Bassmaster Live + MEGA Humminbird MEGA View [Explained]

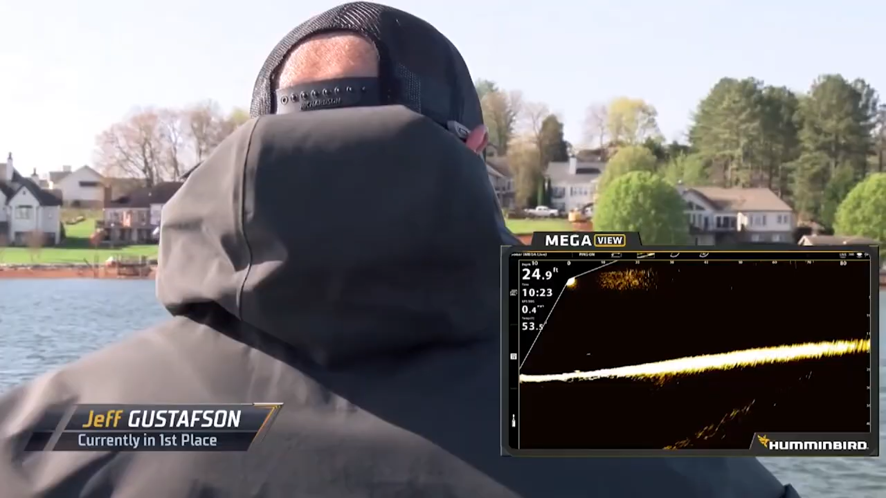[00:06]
On screen: depth 24.9 ft
What's really cool about that is our anglers are running Apex units that have HDMI capabilities.
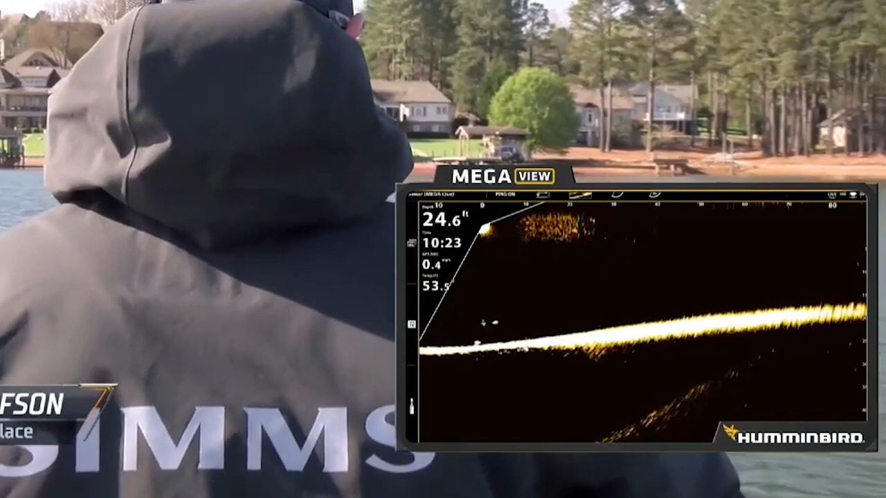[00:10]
On screen: depth 24.6 ft
So what we're able to do is show off all the technologies that we have to offer with our Humminbird MegaView.
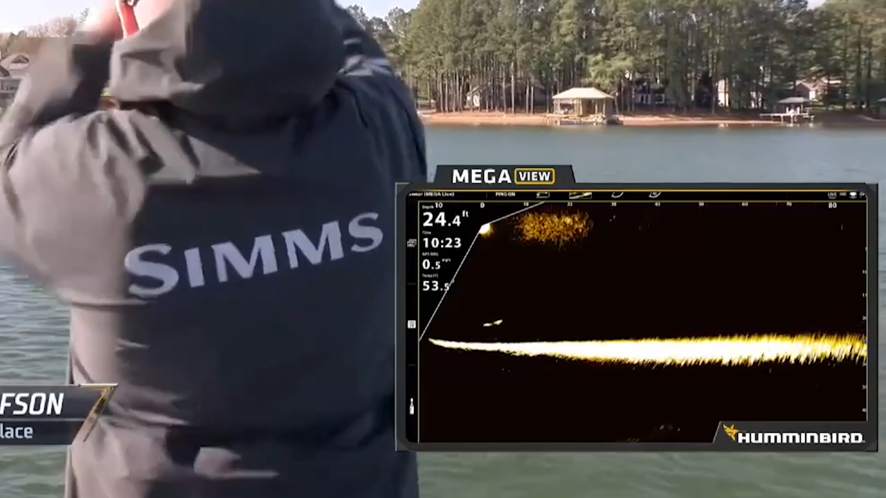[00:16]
On screen: depth 24.4 ft
So really cool to see exactly what the anglers are doing, kind of a picture-in-picture situation,
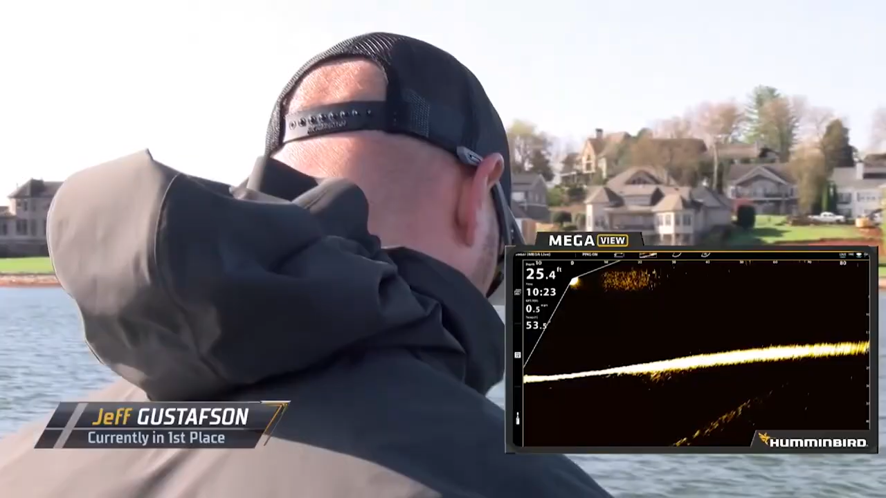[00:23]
On screen: depth 25.4 ft
and you can learn a few things about how they're catching them throughout the season. Humminbird MegaLive, forward-facing sonar, and that's exactly what you want to see right there.
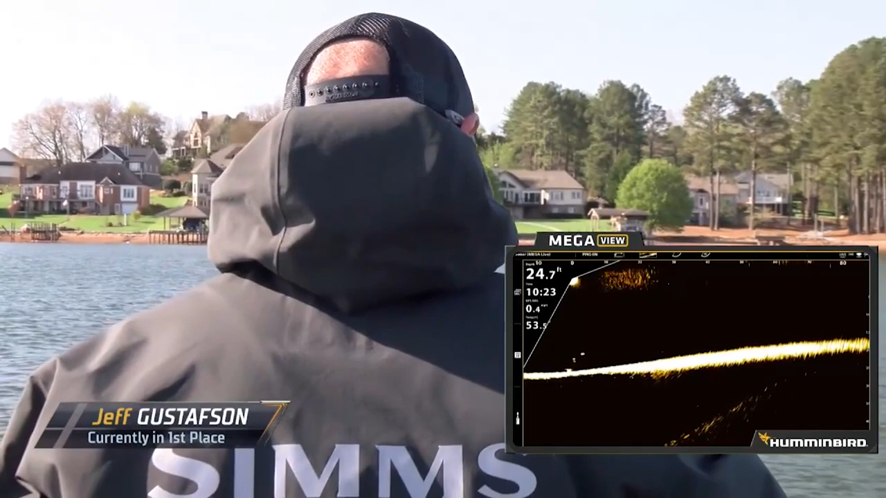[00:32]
On screen: depth 24.7 ft
There's a fish right there around Gutsy's bait. There's three of them.
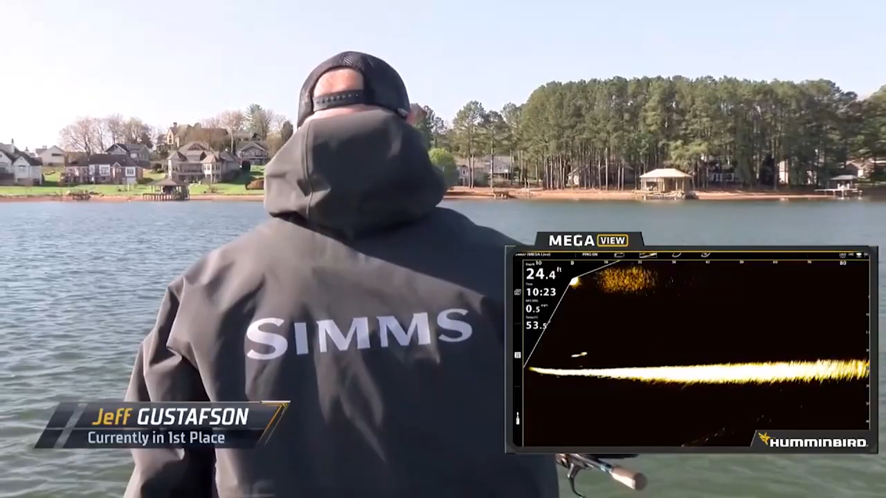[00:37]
On screen: depth 24.4 ft
Oh, he's going to get a bite. He's hooked up. Got one. See him coming up to the... That is awesome.
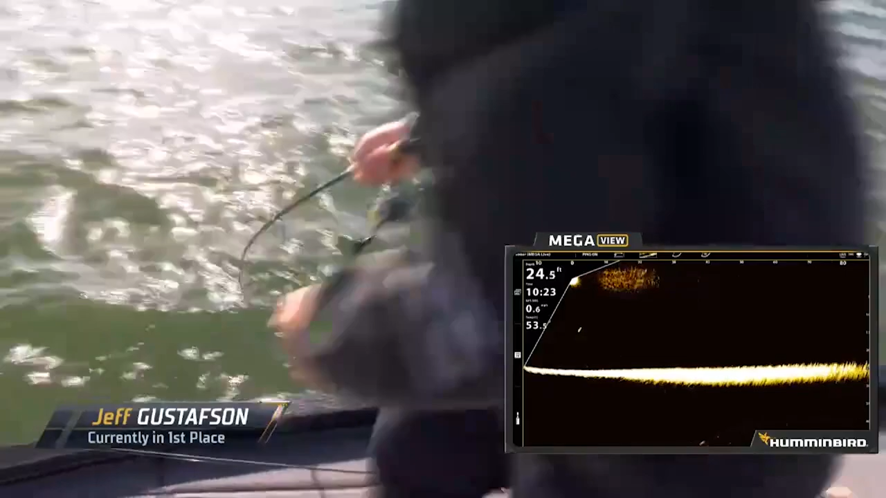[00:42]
On screen: depth 24.5 ft
This is the one we need. Oh, this is a good one, too. You can see it go back down. It's pulling drag.